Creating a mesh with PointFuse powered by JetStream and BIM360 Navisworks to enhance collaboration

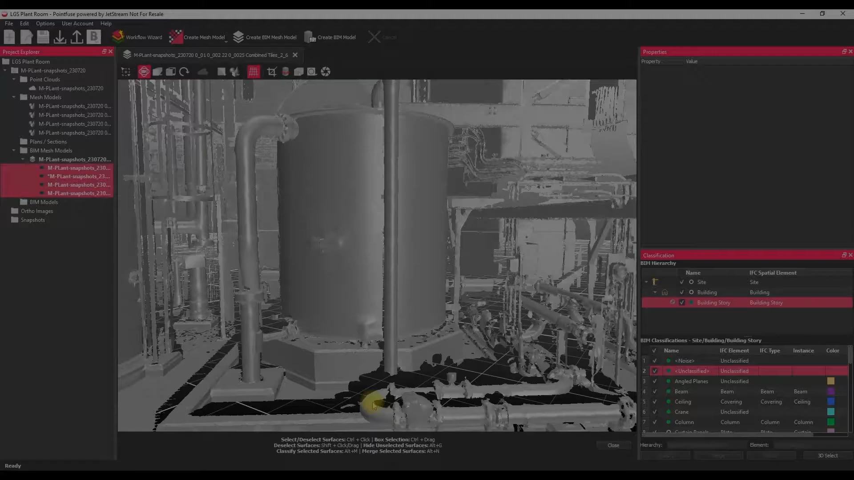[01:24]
So I've sped things up a little bit here but what's been delivered is a mesh that's been
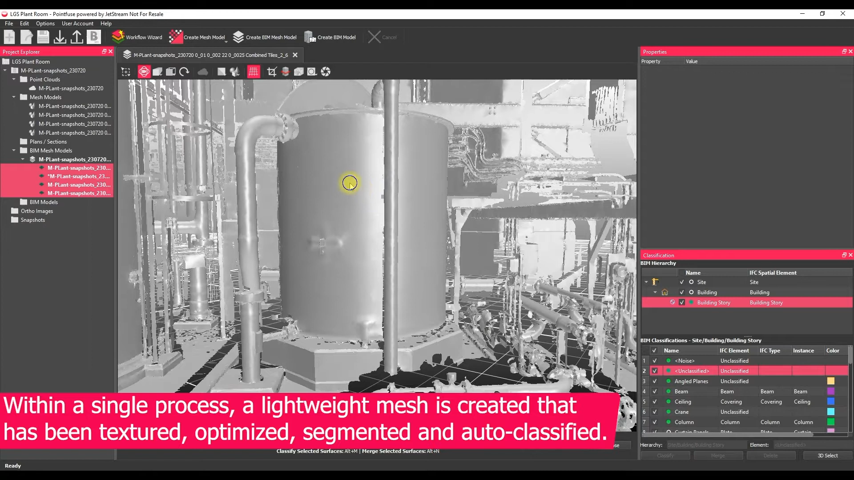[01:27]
optimized so it's lightweight it's automatically textured within that single process and
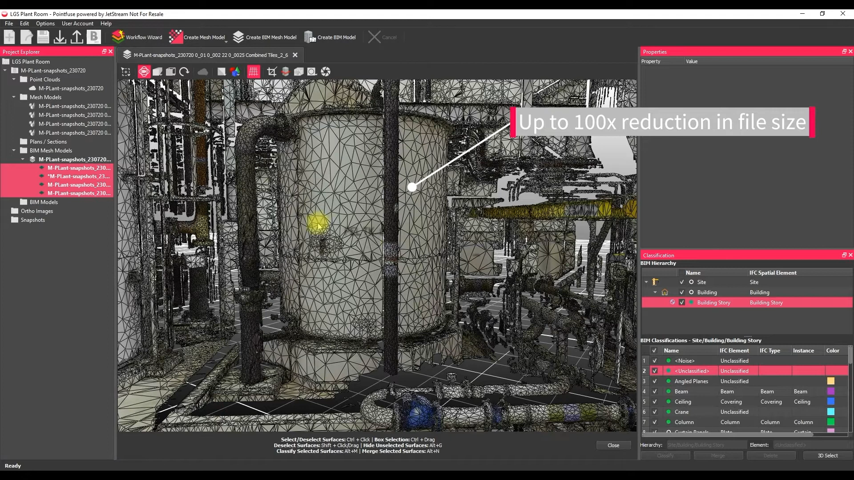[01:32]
segmented based on changes in geometry so what that means is that we
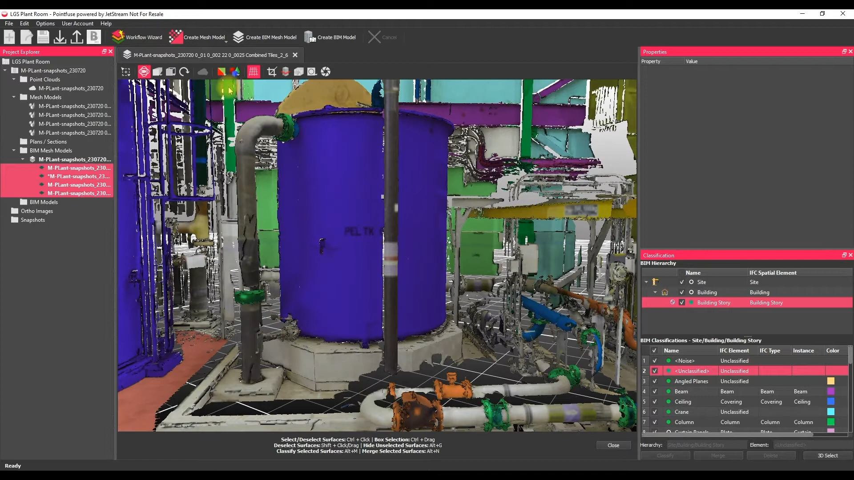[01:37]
can individually select elements within the mesh so these pipes for example
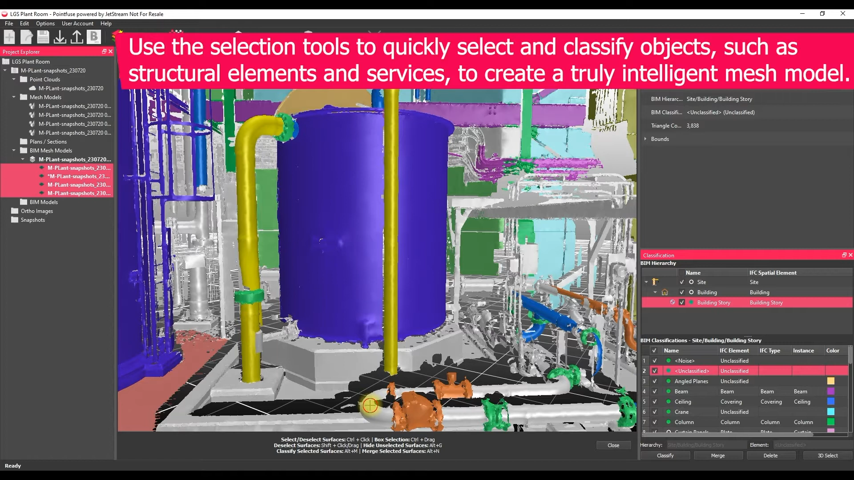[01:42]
and assign a classification to them so we're starting to build up an intelligent mesh model rather than it being a single piece of dumb data.
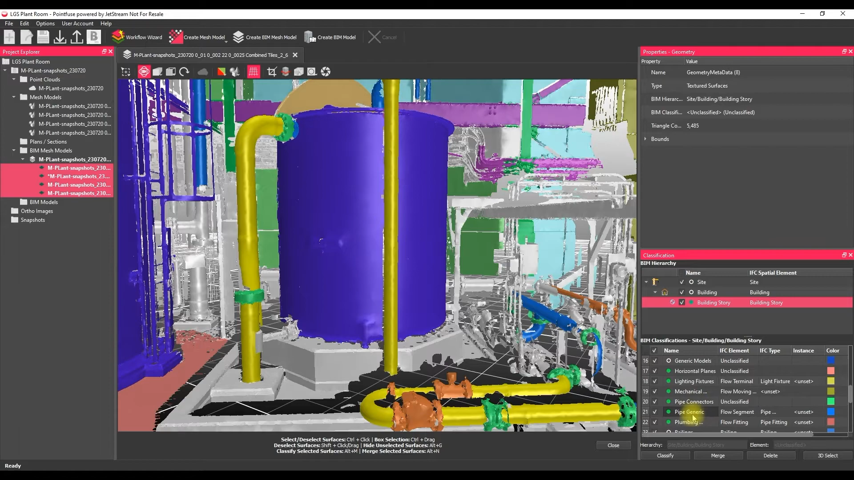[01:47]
If we jump ahead 10 or 15 minutes what
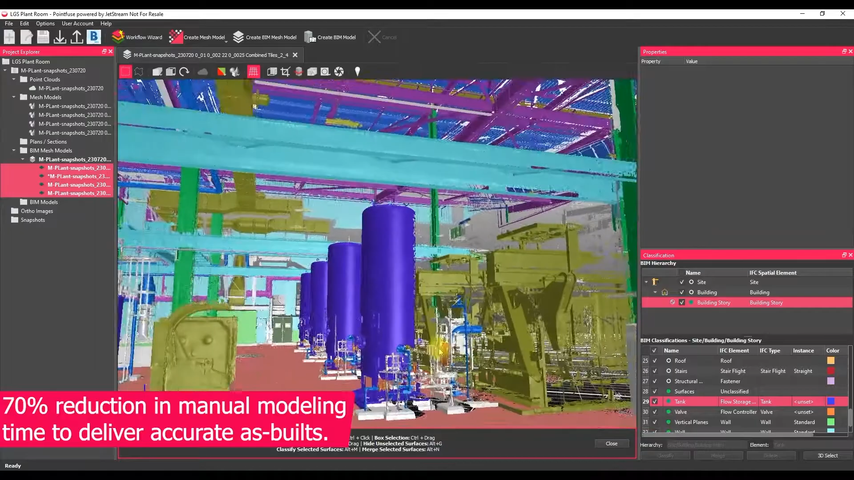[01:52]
we can see is that I've pulled out just some of those simple mesh elements of the structure mechanical
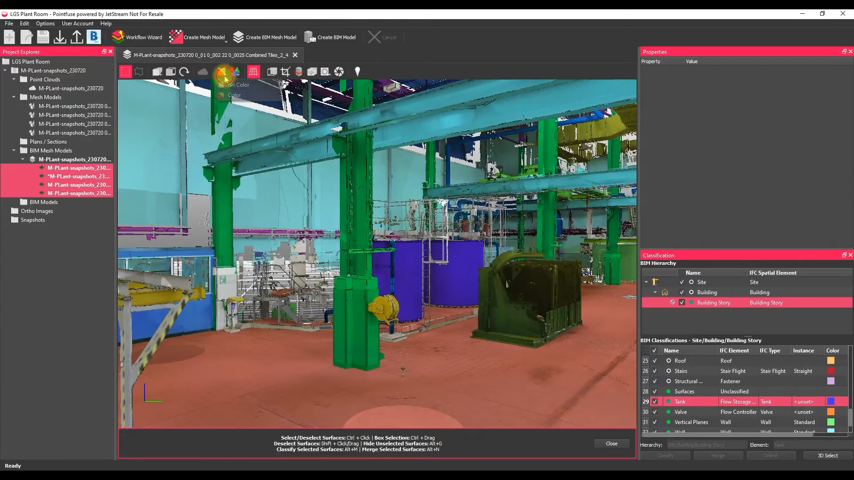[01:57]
some bits of machinery some tanks things like that.
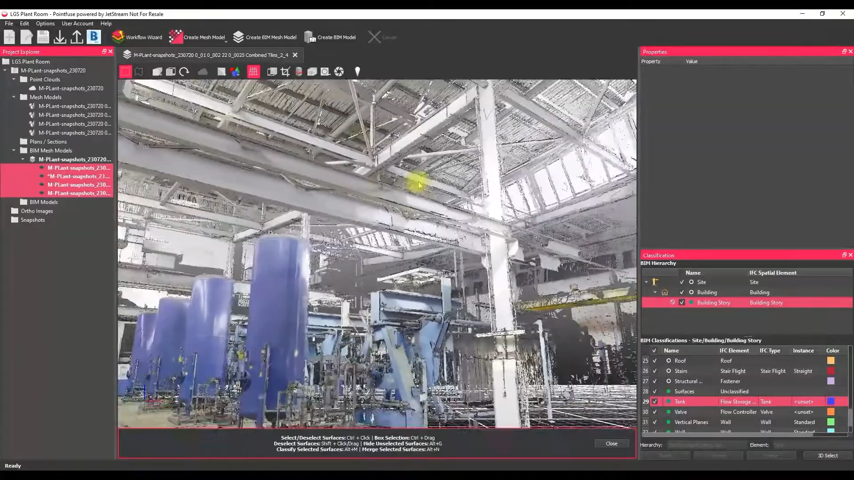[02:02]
One of our key digital construction workflows is to use the BIM 360 upload and what this does if I
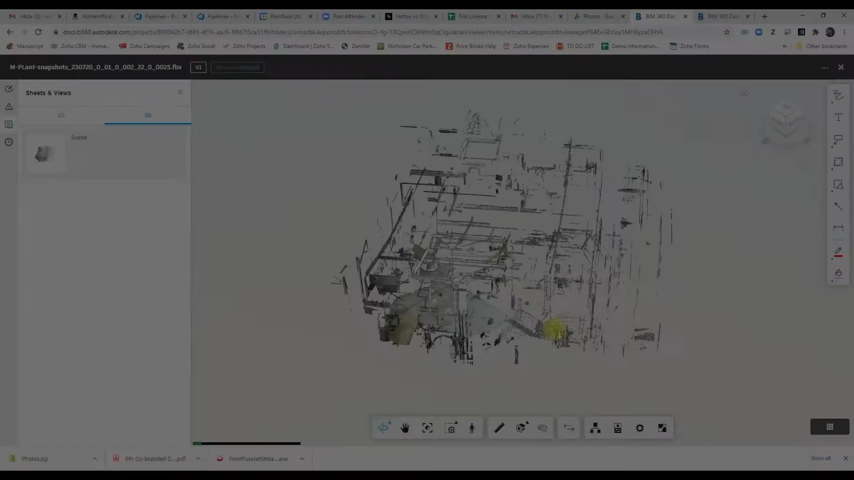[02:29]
now view this data on a browser and we can interact with this data the same way as if it was a Revit
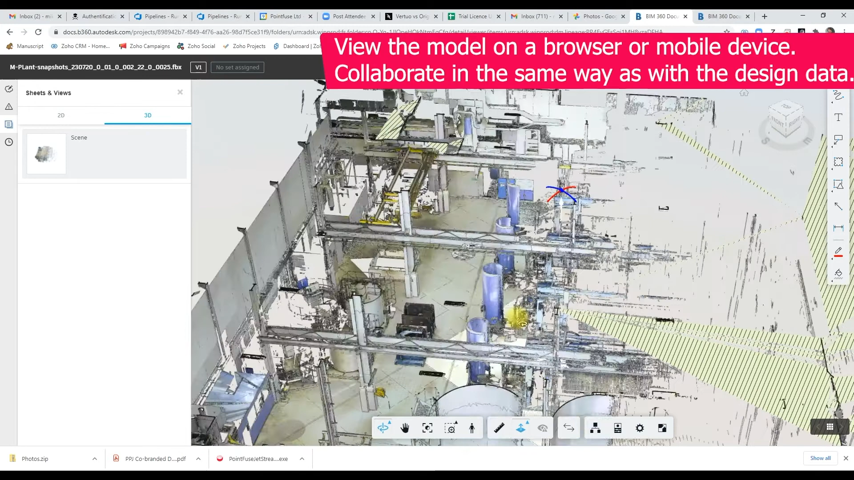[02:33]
model up in BIM 360 so we can snap to things we can switch layers on and off like that tank we
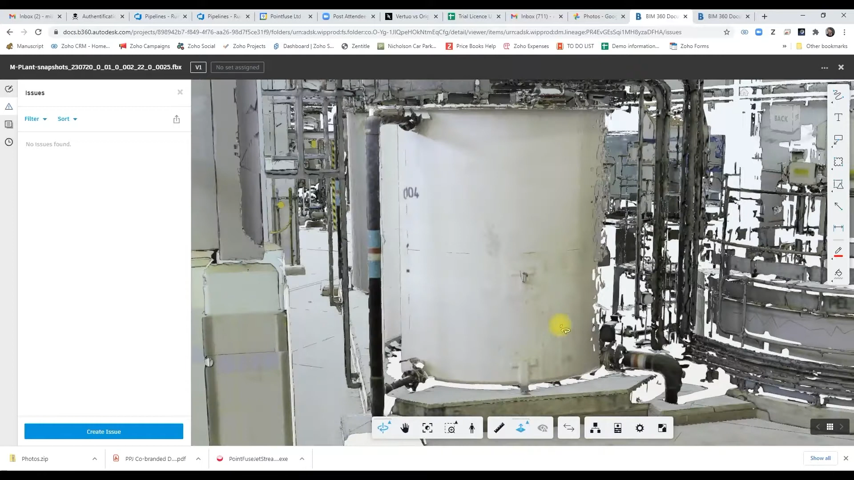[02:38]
can also raise issues create RFIs and snap to the geometry that's in there this is
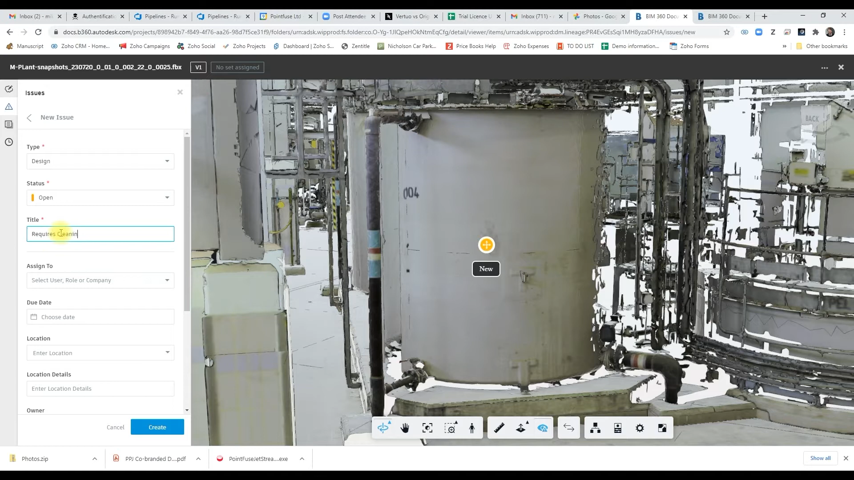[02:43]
a great tool to collaborate with the wider team on some very familiar looking site data the
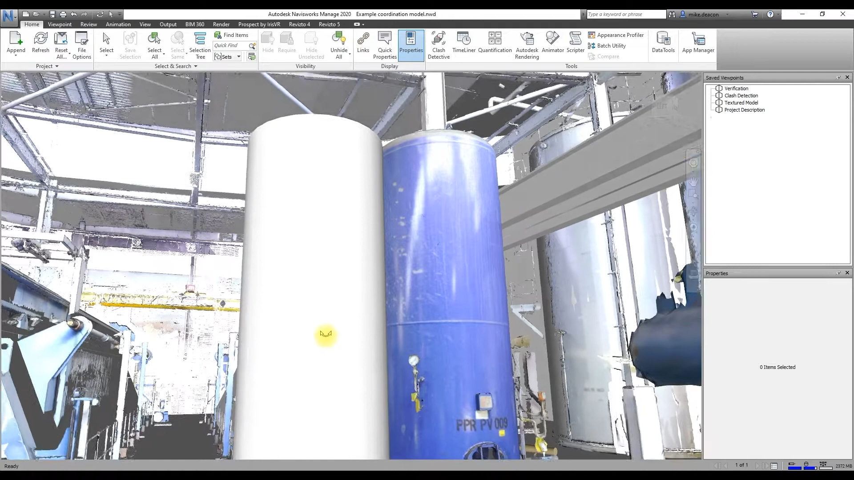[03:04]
verification or some uh quite advanced coordination processes so just as an example here measuring
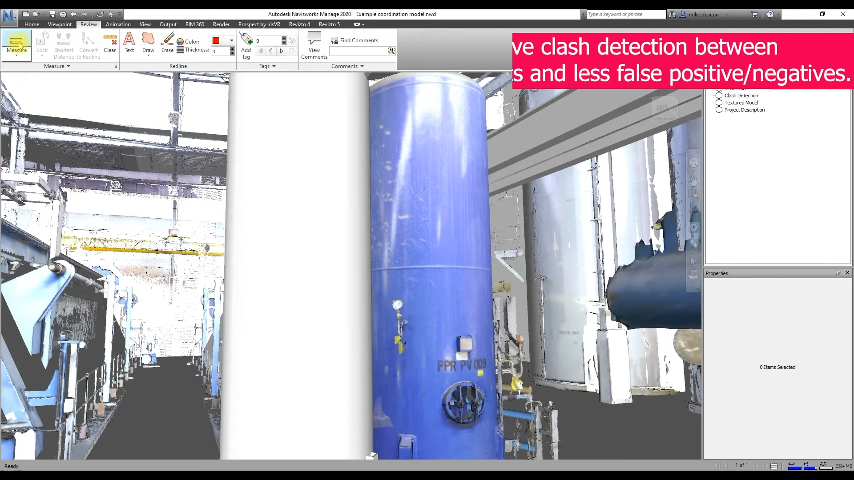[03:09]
the distance between that design tank and the as-built tank so we know that
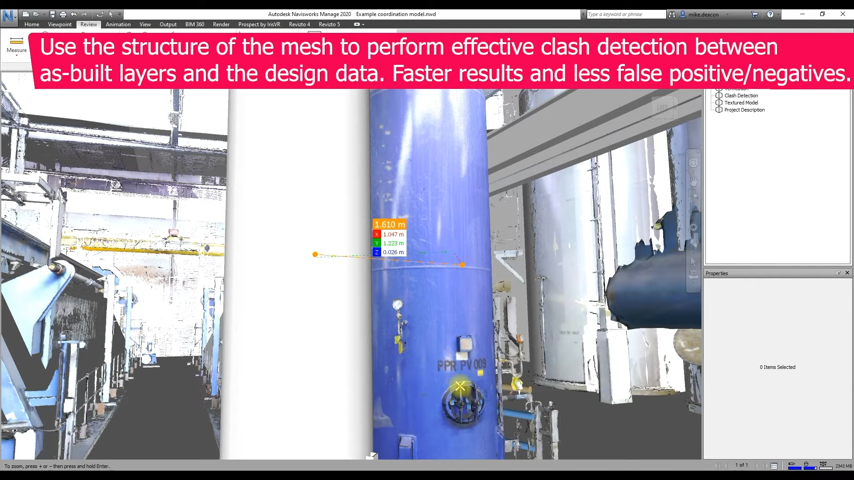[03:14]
there's an issue there that's going to be need to be resolved in that design data the other workflow we can do in here is use that classification to help enhance our coordination processes so clash detection so here we can define which layers we want to clash to so in this
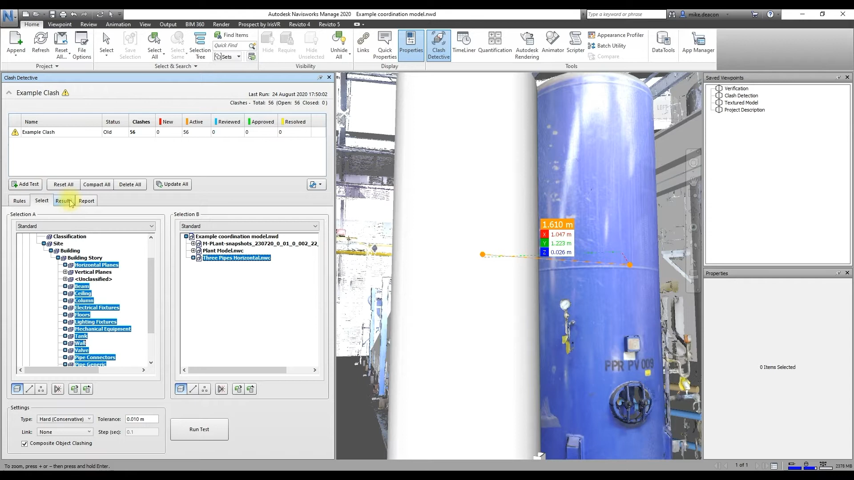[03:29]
case our classified layers and we can clash those against any any of our our trades from the design data and
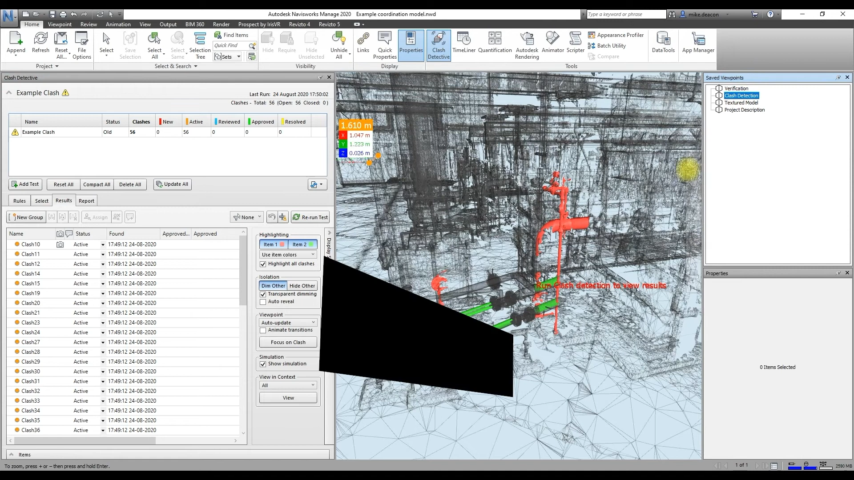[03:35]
if we zoom into this mocktop clash that i've created you can see it's actually performing a surface to surface clash rather